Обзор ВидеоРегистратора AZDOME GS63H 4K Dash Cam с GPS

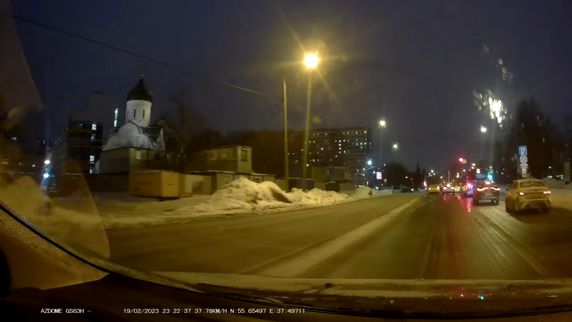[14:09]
Друзья, в завершении, что можно сказать по поводу этого устройства? Три фишки, которые для меня принципиально важны в видеорегистраторе, это широкий угол обзора. Здесь он немножко не хватает до этого.
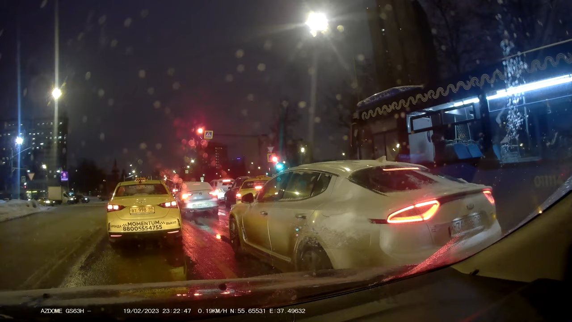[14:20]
Немножко, конечно, не хватает. Хотя, в принципе, угол более-менее. Не от стойки до стойки, но нормально. Там 160 градусов, я думаю, что есть. Второй важный параметр – это, конечно же, магнитное крепление, которого здесь нет.